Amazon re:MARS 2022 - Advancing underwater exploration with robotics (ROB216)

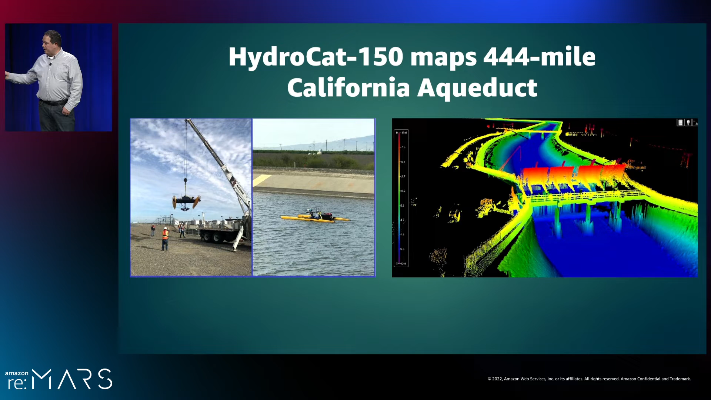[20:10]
that means that water is moving below our robot boat at five feet per second. Now, to accomplish this task, we had to fully customize our existing designs while still maintaining the same performance and stability we had built in the past. Now, to give you an idea of why this project was interesting, during our first one-day demonstration, we did a 15-mile segment. And during that time, we saw 11 cars sunk in the aqueduct. That's roughly a car a mile. So, to acquire this data, we teamed two Teledyne Seabat T50s in a dual-head configuration with a high-density over-water LiDAR so that we could collect both sides of the aqueduct all the way up to the coping and above.
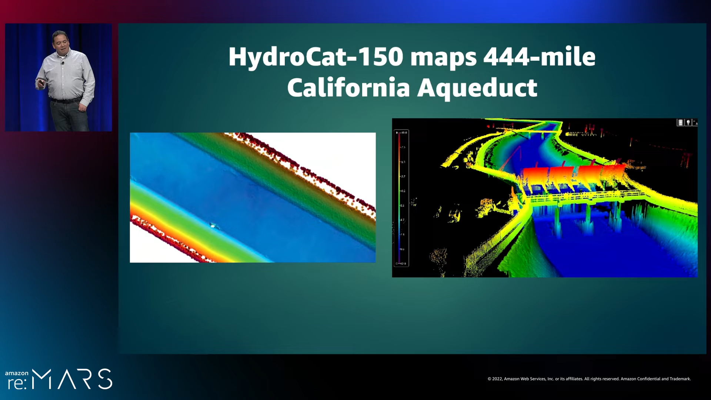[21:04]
Now, we demoed by driving the HydroCat 150 with remote control from a moving vehicle. But eventually, thankfully, the HydroCat was able to be used autonomously to navigate down the center between the gates, and we successfully mapped all 444 miles of the California aqueduct. Now, the original HydroCat design was built for the Army Corps of Engineers of the San Francisco Sausalito District for surveying operations under the Golden Gate Bridge.